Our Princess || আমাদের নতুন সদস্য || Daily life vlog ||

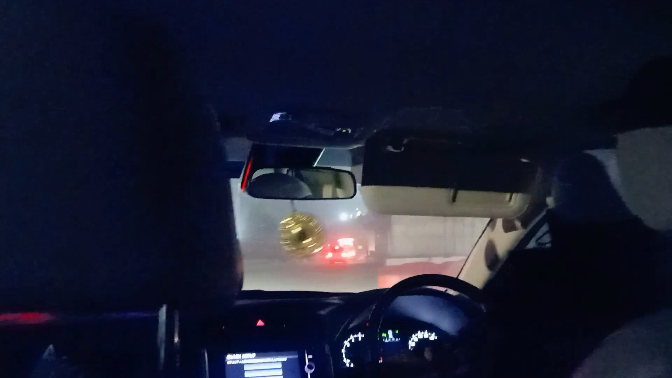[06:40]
তো খুব ইচে করতে ছিলো ছানেকটা শুমার স্রঙে থাকে কিন্তু কোনো উপায় ছিলো না অলেডি শারেয়ে গোটা করস করে ফেলেছে আরে  কাটো পুরা ফাকা দেখুন ট্রাক ছারার কিছুই দাখা জাচে না আর নোরাইস তো
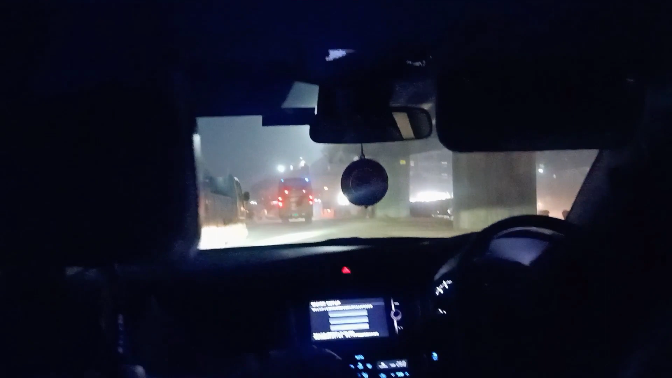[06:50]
অলেরি ঘুমে গেছে শে দস্টা তেই আর এখোনো ঘুমত ছে ছে